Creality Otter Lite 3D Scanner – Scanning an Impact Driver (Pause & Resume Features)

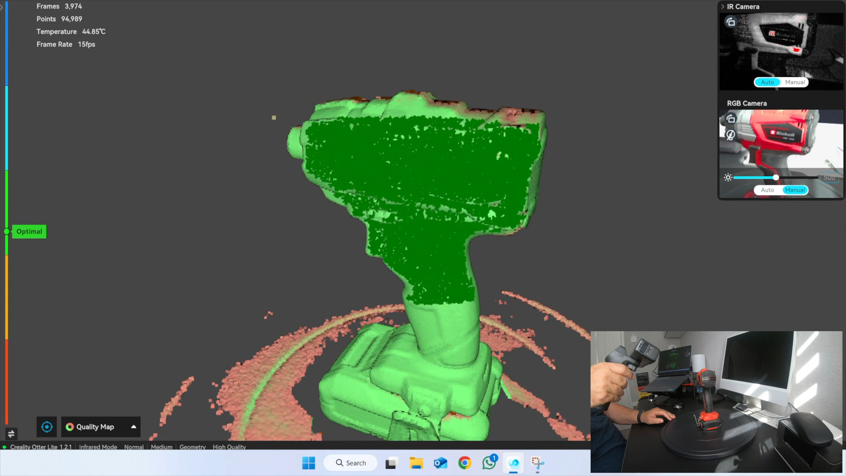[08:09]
Now then. See I'm missing some on the top now. So keep it on feature reach. And let the rest of it get built up itself.
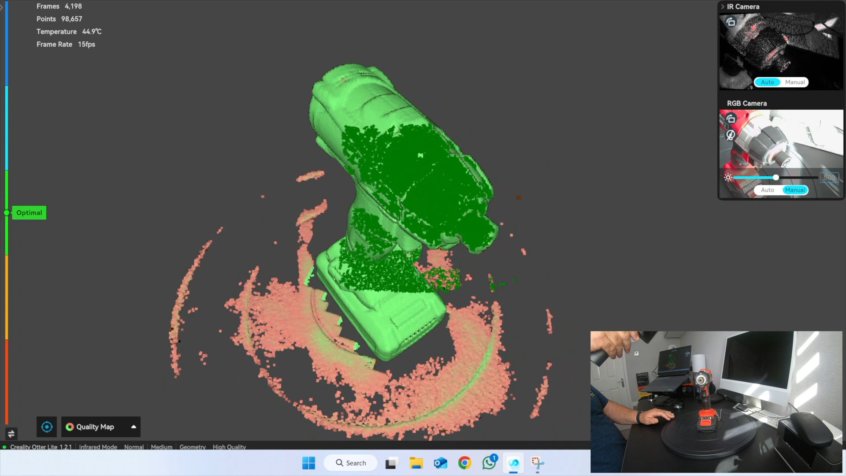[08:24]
I haven't got much round that chuck. So by keeping on feature reach round it.
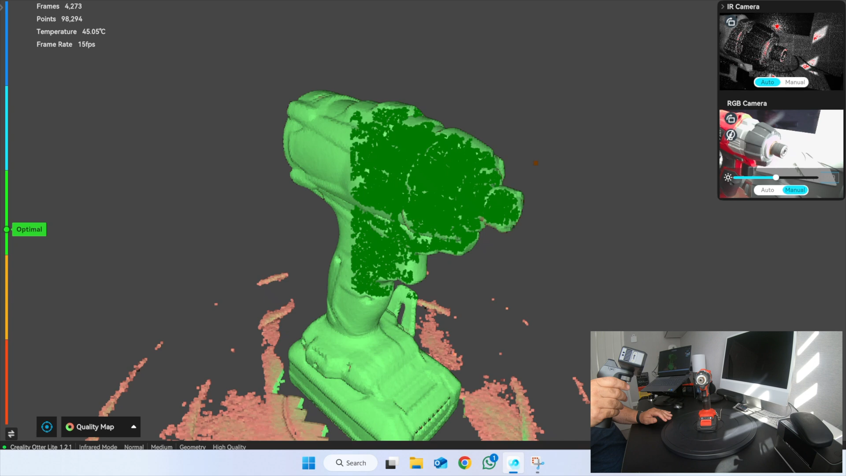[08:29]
The actual chuck then should go green.
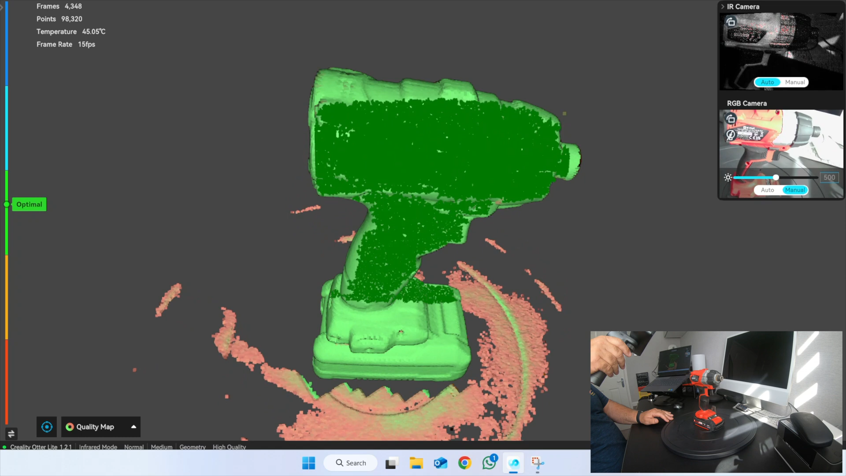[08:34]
Feature reach.
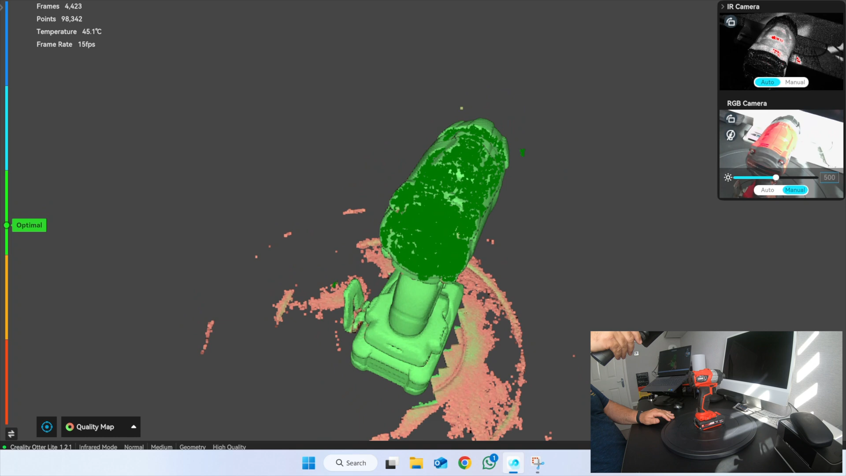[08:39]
Up to Asia and gone green.
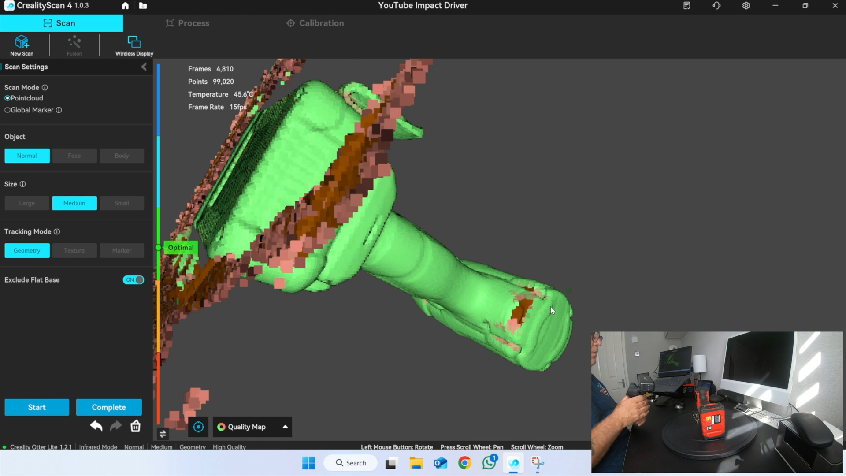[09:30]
Start the scan again.
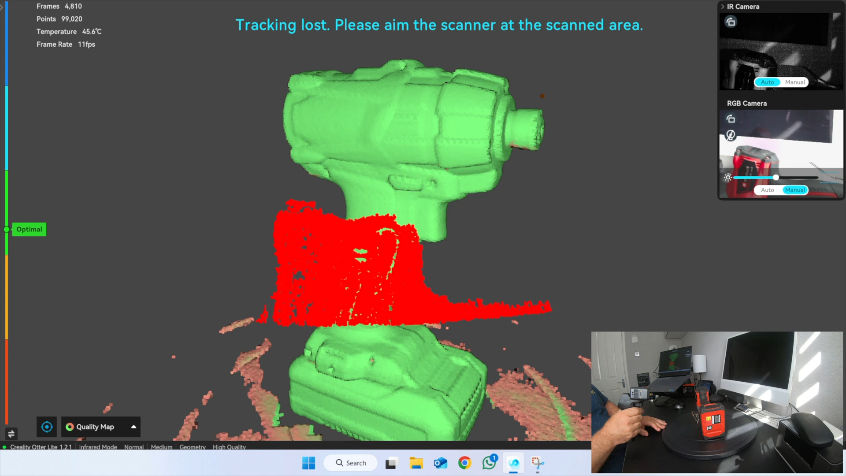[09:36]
Drop it somewhere that you've already done. There you have, got it.
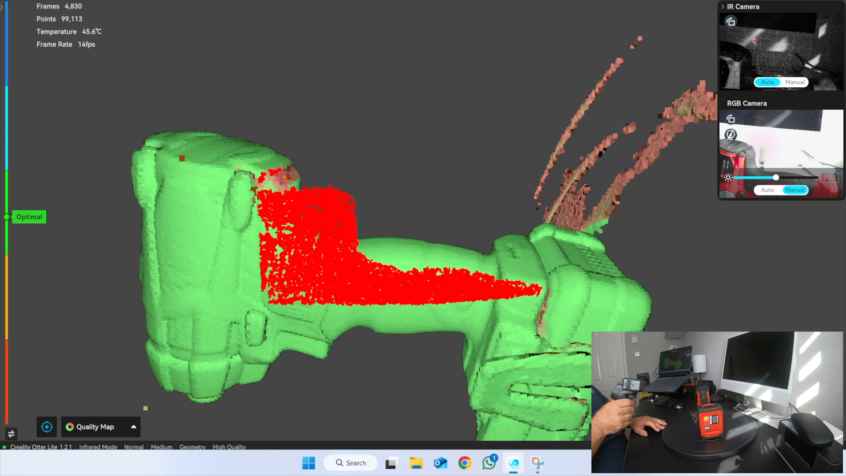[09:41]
Can you ever pick it up?
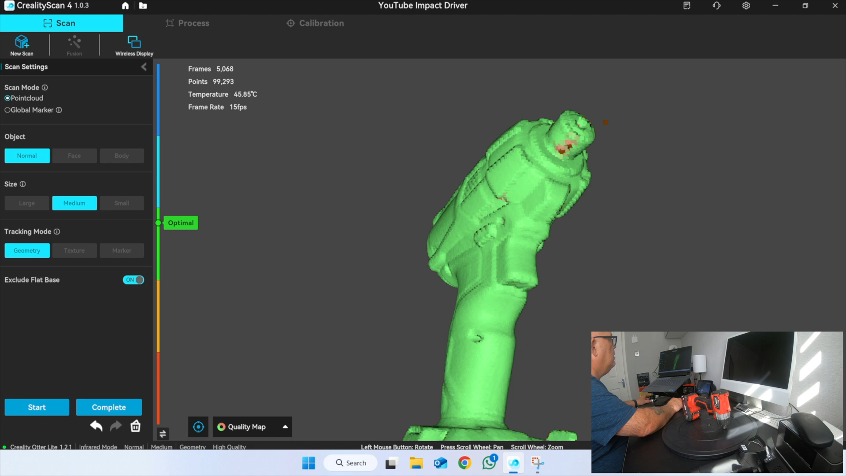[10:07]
A little bit round that ringleather chuck goes in.
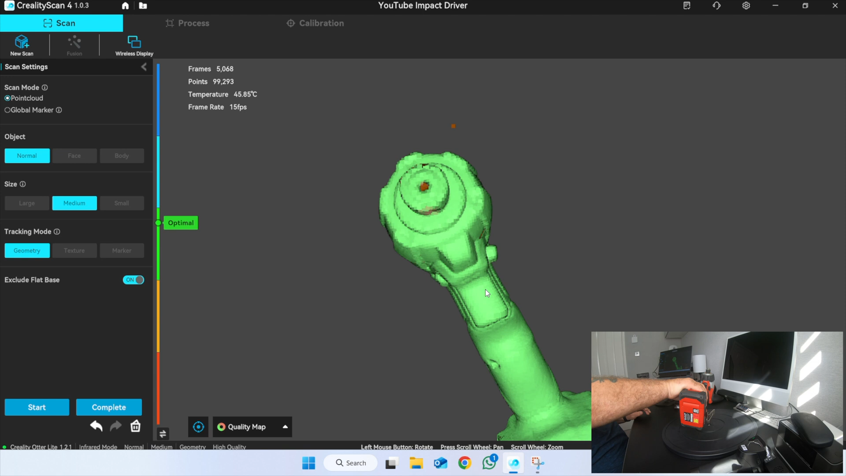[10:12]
Let's turn it round. Where is it? It's on that underneath part isn't it?
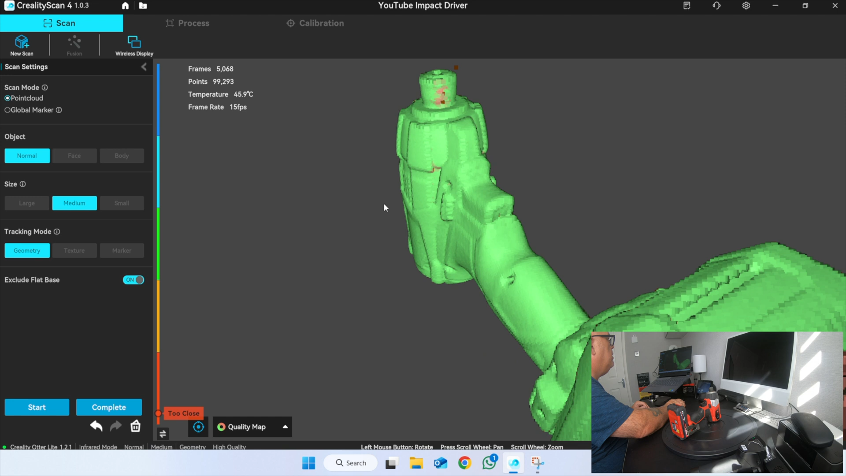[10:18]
So. I'm going to start again.
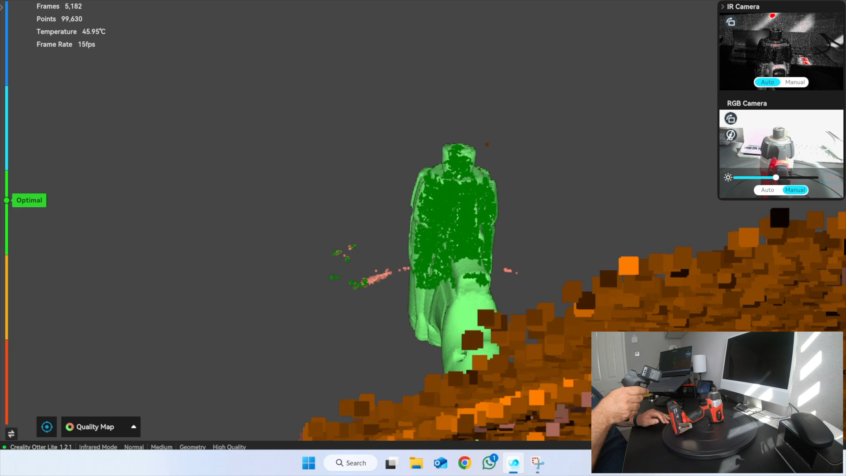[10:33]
And then you'll get it back in again. Stop it.
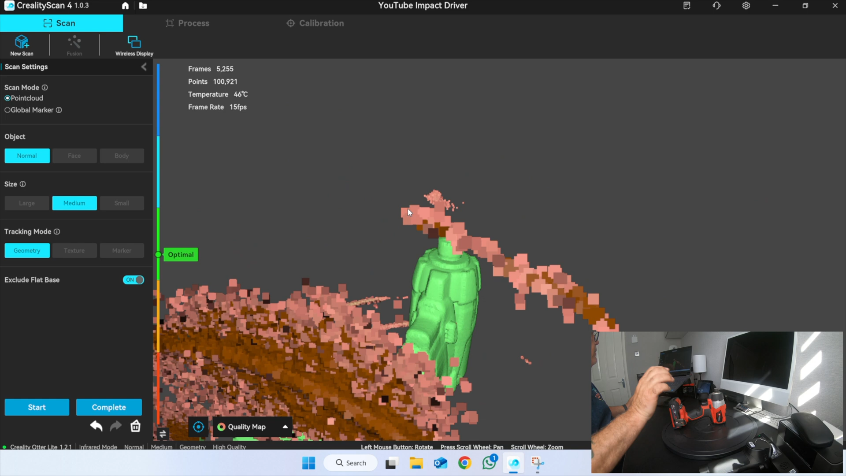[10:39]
Where am I? It's all nice and green there. So that should be. It should be an OK scan.
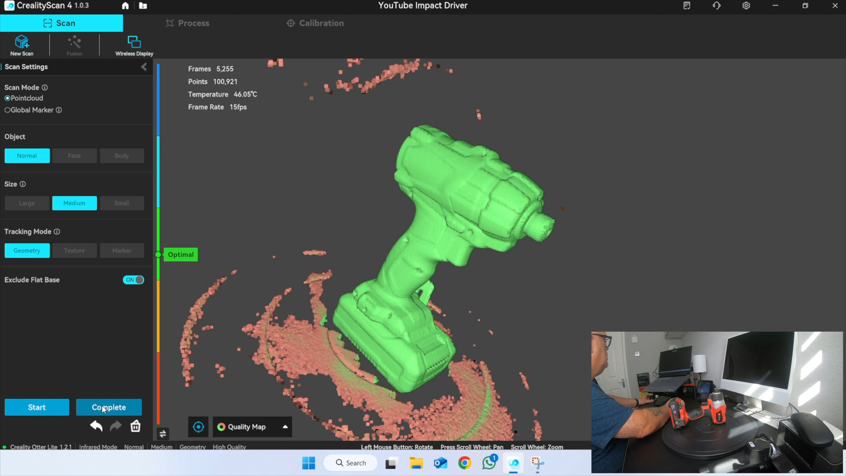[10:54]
So let's complete the scan. Let's get off the nonsense.